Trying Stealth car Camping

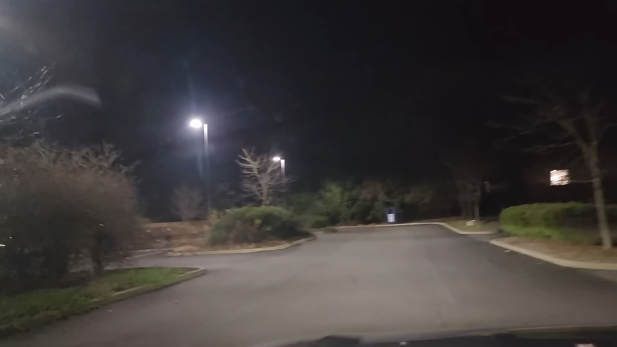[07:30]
opportunity behind the Lowe's maybe. Out front here doesn't look too bad either.
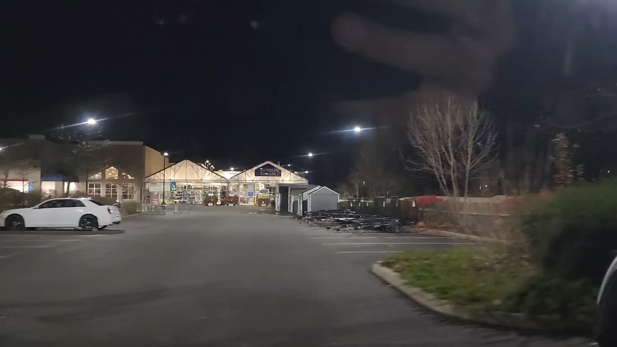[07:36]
It looks pretty, pretty dead for the night.
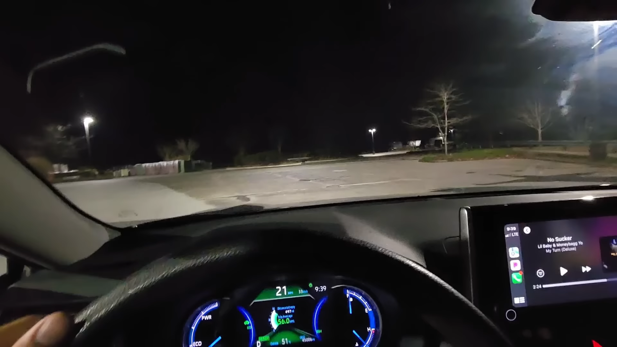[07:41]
Oh, yeah. There's a bunch of semis back here. This is perfect. Look at that.
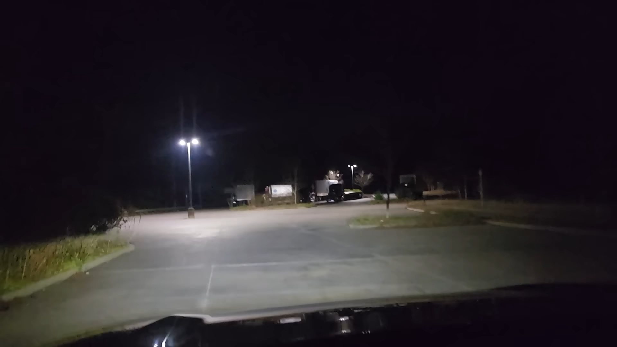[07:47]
So, this is how it looks. It's pretty low key.